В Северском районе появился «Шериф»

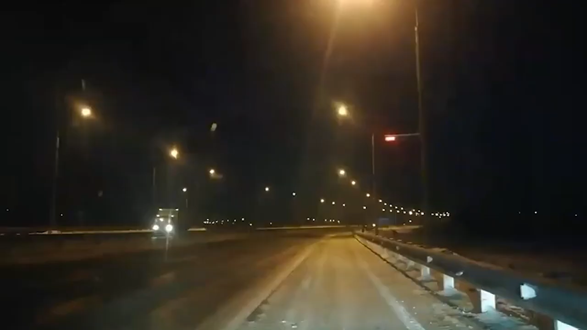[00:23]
Днем она практически незаметна, зато в темное время суток мигающие огни красного и синего цвета заставляют лихачей сбавить скорость.